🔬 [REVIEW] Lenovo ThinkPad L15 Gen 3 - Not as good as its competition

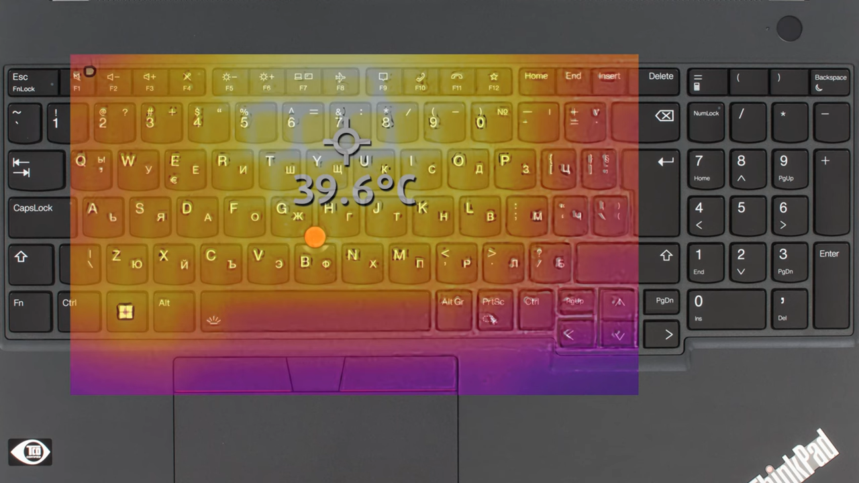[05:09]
On screen: spot 39.6°C
The base has a hotspot of 39.6 degrees Celsius, which is still quite comfortable.